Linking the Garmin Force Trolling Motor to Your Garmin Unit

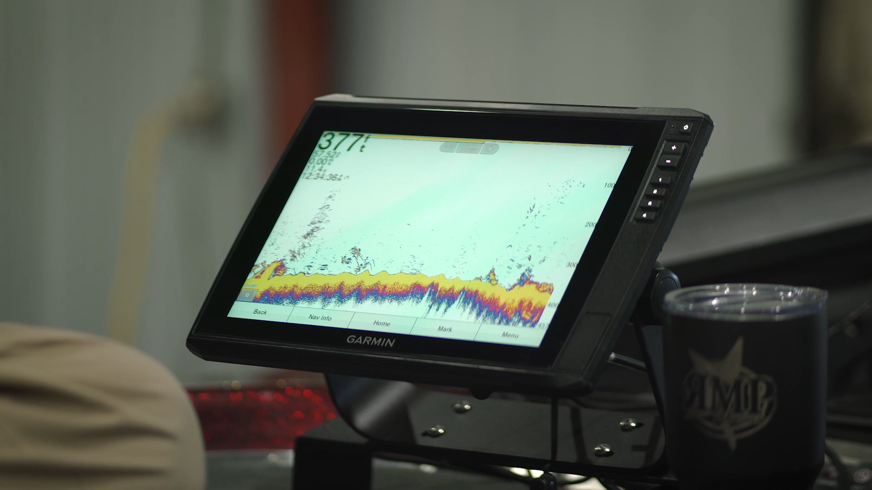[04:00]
Now, menu, I'm going to scroll it up,
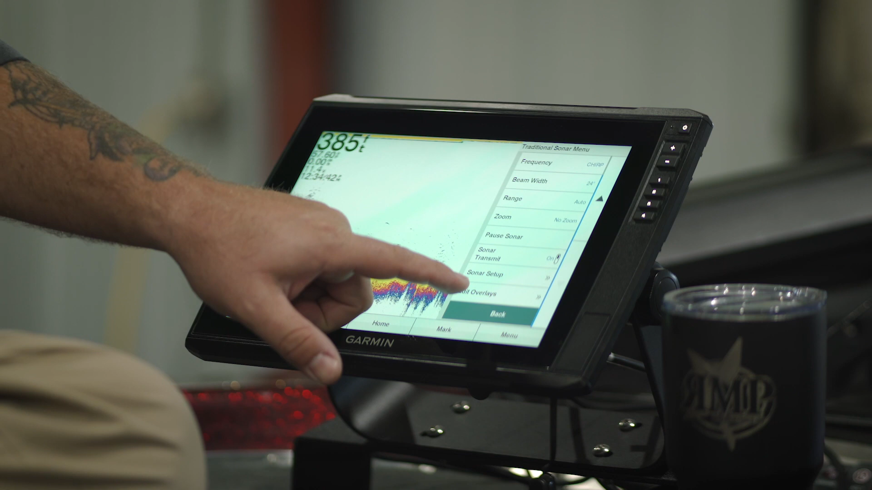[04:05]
edit overlays, there we go. And on this case, now, this is however you guys want to do it. In my opinion, you already have a menu bar on the bottom of it. It's best to put it on the top bar, because it is going to go all the way across as you see here in a second. So go ahead and select top bar, and there it is, trolling motor bar. Now you have it live, and there you are. So your top bar now has your trolling motor controls.
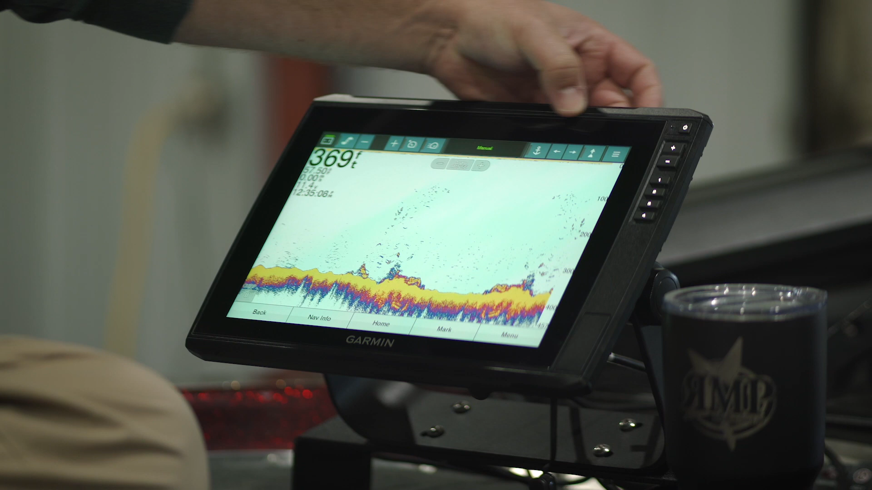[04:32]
You can put it in anchor, you can adjust speed, you can turn the prop on and off.
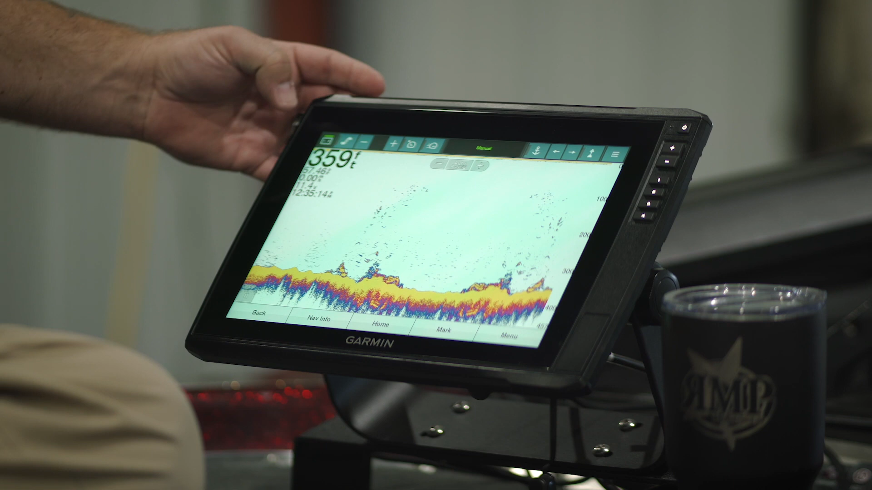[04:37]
On screen: depth 359 ft
And it gives you your battery readout in the top left-hand corner. So you can, again, you can put this in as many as, or as few as, screens as you want.